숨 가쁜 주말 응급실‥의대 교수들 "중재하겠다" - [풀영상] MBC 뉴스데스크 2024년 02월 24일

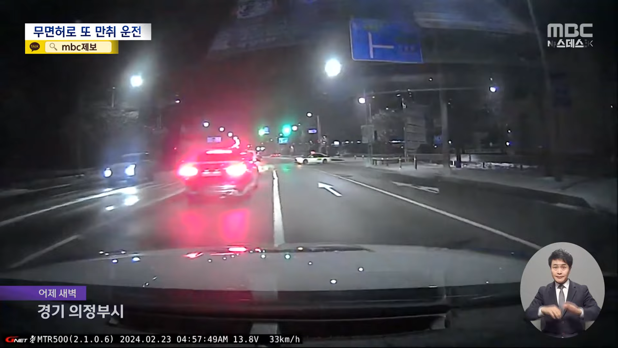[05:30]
동이 트지 않은 어두운 새벽 도로 중앙에 선 흰색, 검은색 승용차. 사방에서 다가온 경찰차들이 차량을 둘러싸고 곧이어 경찰관들이 내립니다. 어제 새벽 5시쯤 무면허 상태로 음주운전을 하던 20대 남성이 경찰에 붙잡혔습니다.